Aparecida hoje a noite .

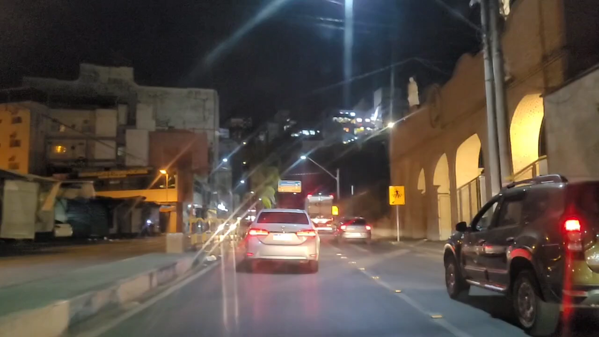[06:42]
Feito o portão da Basílica com a feira.
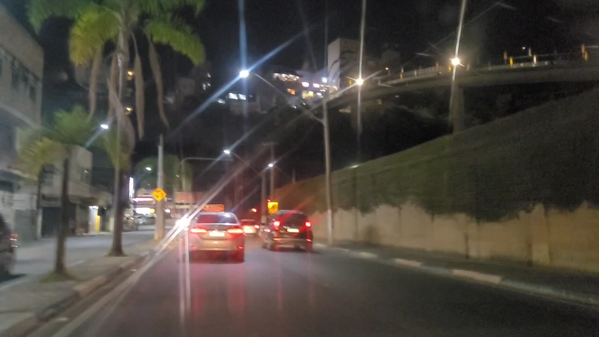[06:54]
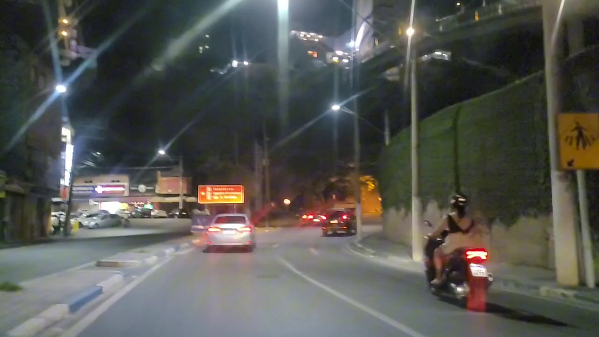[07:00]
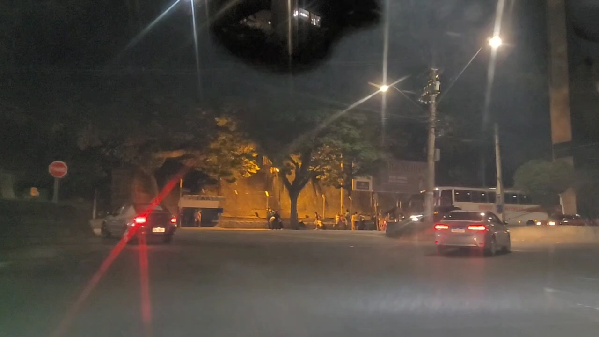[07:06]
Olha o pessoal chegando do ônibus aí.